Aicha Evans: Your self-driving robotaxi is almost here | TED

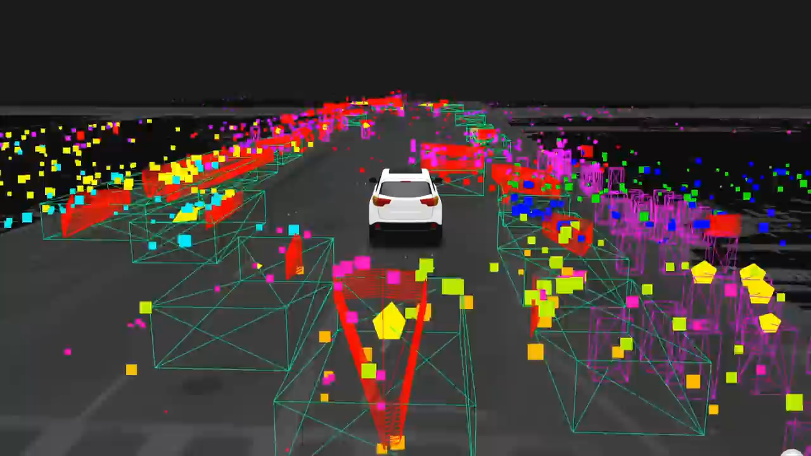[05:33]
So radar gives you the direction of travel and measures the agent's movement within centimeters per second. LIDAR gives you objects and shapes in the real world using depth perception,
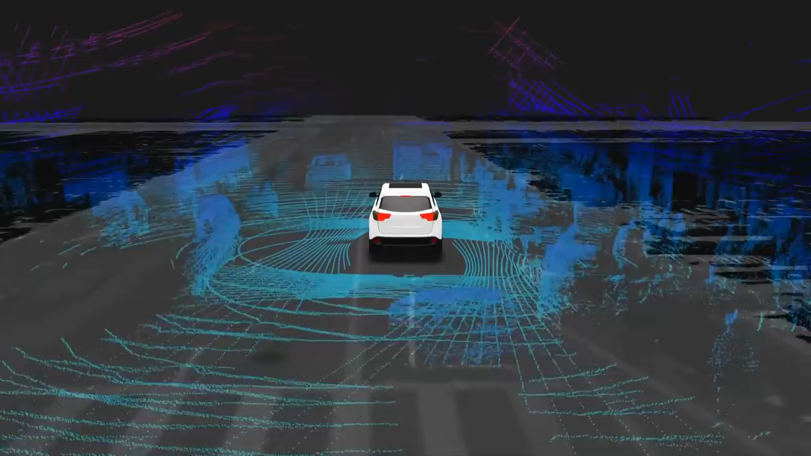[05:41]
as well as long range, and the all-important night vision.